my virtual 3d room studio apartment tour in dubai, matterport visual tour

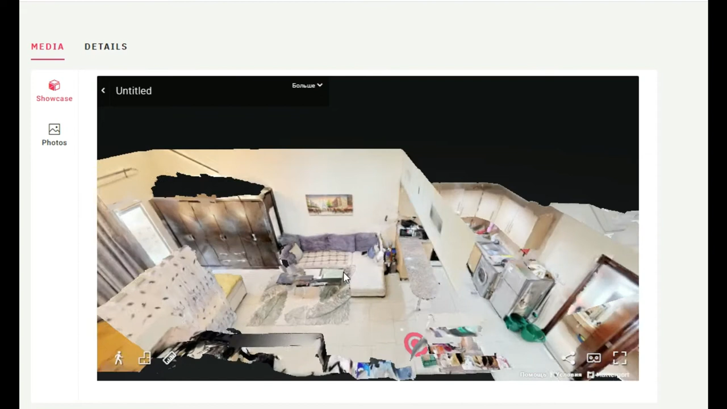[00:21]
This works pretty good for real estate.
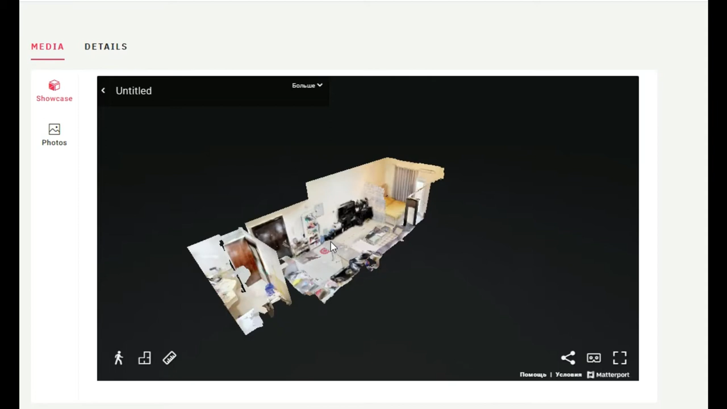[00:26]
But this is my room, it's just showing virtual tour.
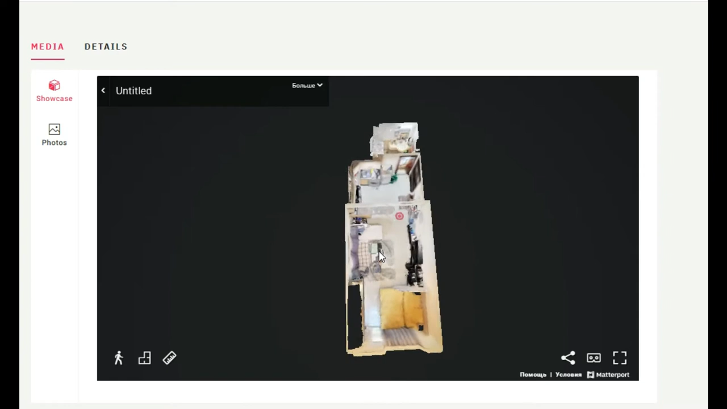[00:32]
Yeah, and basically you can see the folders as well.